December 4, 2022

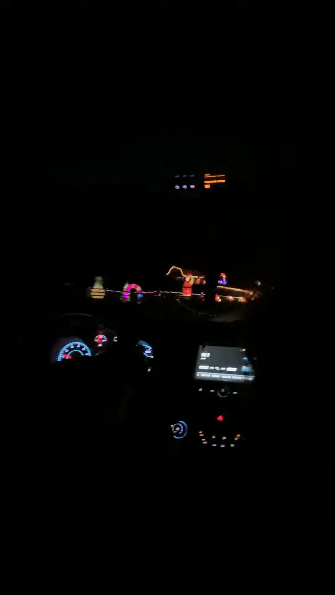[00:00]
I knew it was this way. Look guys, we're to the lights now. Guys, look, we're at the Christmas lights.
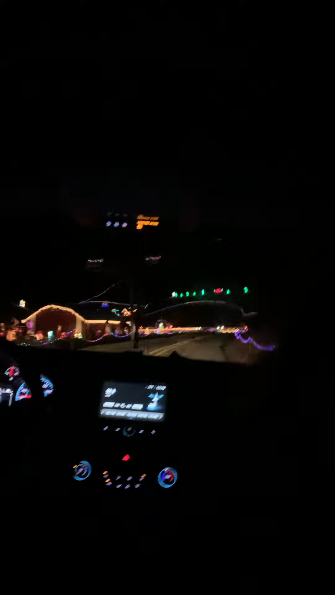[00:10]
Merry Christmas to you guys. Hey, look at the Christmas, Merry Christmas. Here we go, we got Christmas on.